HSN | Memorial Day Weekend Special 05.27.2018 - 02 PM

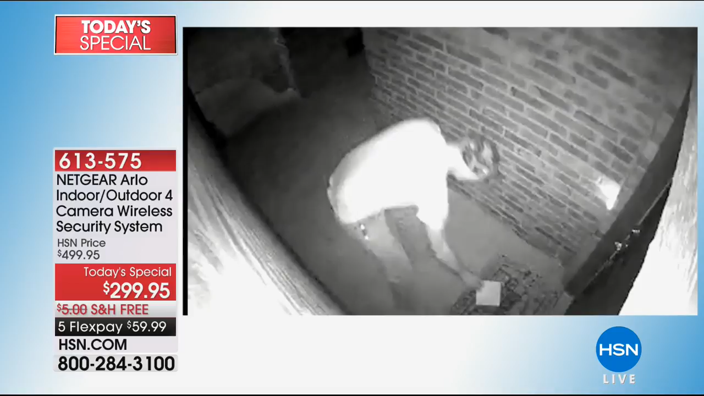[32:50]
And that's why having a security system for yourselves is super important, especially when you're not paying a monthly fee. Right. Now, the black and white, that's the night vision. But these are the videos. This lady steals mail, by the way, and sticks it in her backpack.
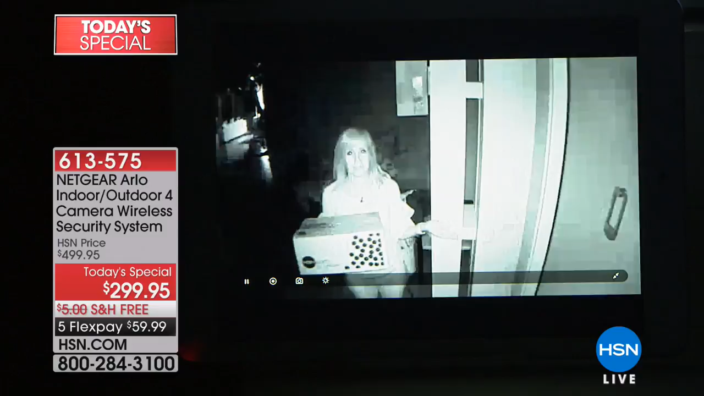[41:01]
You don't have to do anything. Oh, look at that. And then what it does is it kind of illuminates it. That's what the infrared is and this is the camera in the infrared night vision that was designed to catch the bad guys, the terrorists, inside pitch dark caves.
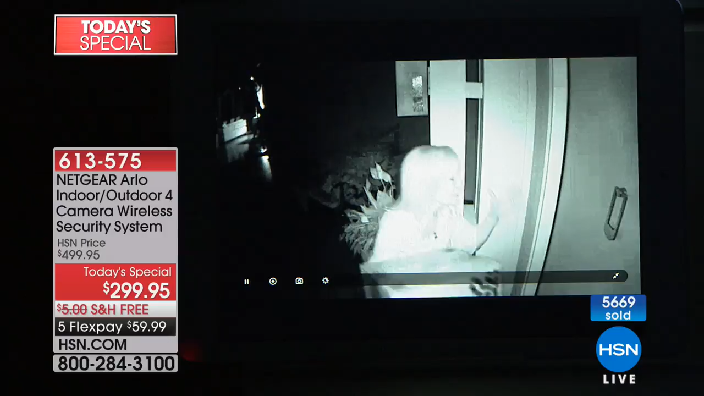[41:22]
So, if someone's casing your property or if they're looking in your windows or if they're just walking around, not only does it detect them but the camera starts to record and it instantly sends that little clip right into that phone app, not on your camera storage but into that cloud storage and then it stores it for seven days. So, I brought the box here to show there's some writing on it. It's so dark in here, I can't even read what's on here but the camera kind of lights it up so if somebody has a logo or maybe a tattoo, you're going to be able to see them and you can take the video and give it to the police.
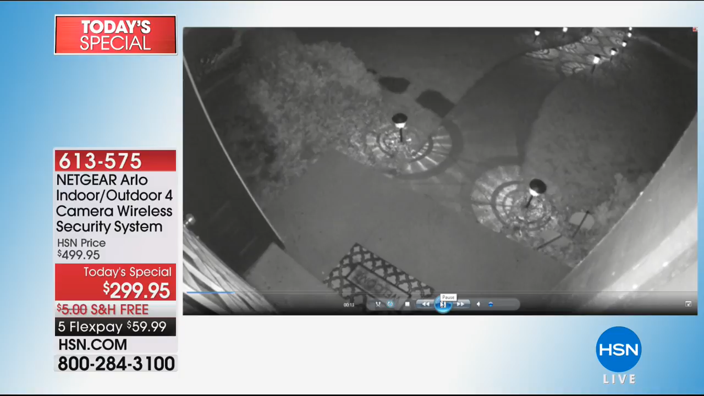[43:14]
I mean, seriously. And I guess he could only hold half of them. He took off. But look, check this out. Yeah, the black and white is night vision that you're seeing right here.
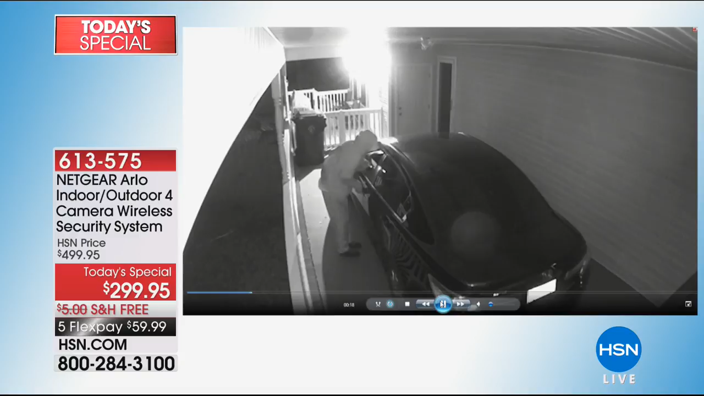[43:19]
And we started through thousands of videos, Callie, just like that. This was a hit and run. Oh, that's a hit and run right there from the neighbor. Oh, my gosh. A teenager across the street. And then they got the license plate number. So that's at night. It records at night. It sees when you can't see. These guys climbed up in a window. Those guys just stole something.
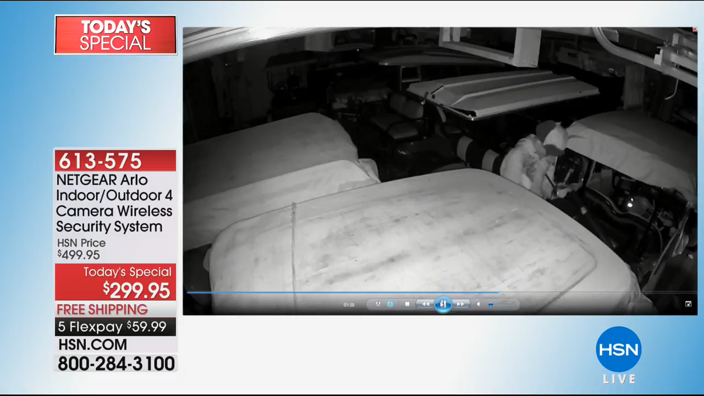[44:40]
They can't just accuse somebody because you think it's one of your neighbors. This guy right here, a lot of tools are stolen. This guy just stole a ladder. Nice. He walks off with a ladder. Okay.
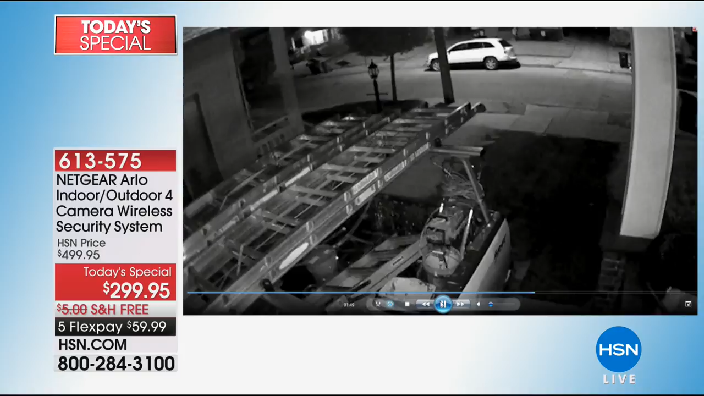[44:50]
And he was caught. Again, this is the worst, the creepiest. Oh, my gosh. A rubber glove.
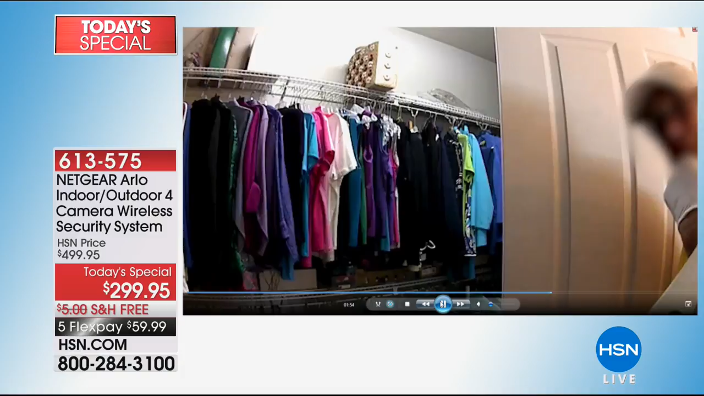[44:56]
It's the landlord and he looks right into the camera. Oh. And he was caught. He was watching one of his tenants?
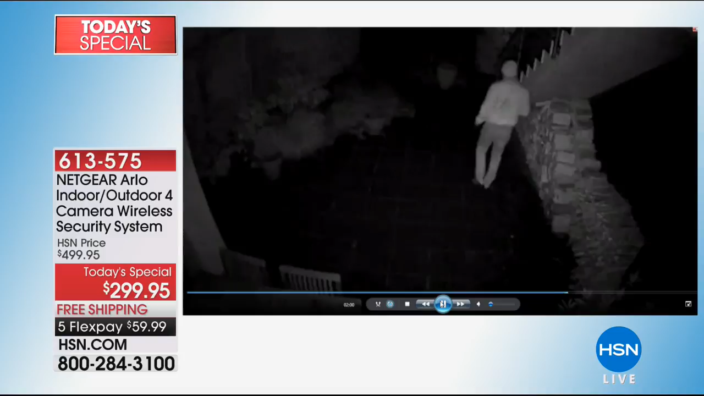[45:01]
Yeah, watching a tenant. That guy just saw the Arlo camera and walked the other way.